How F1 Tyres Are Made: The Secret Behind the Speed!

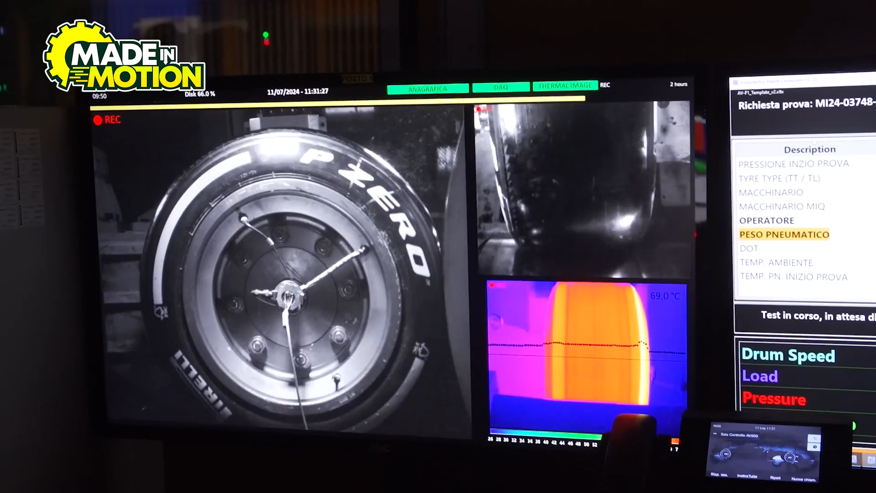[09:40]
To make sure the tire doesn't degrade too quickly, engineers place it in a high-temperature chamber and simulate the intense friction it will face during a Grand Prix.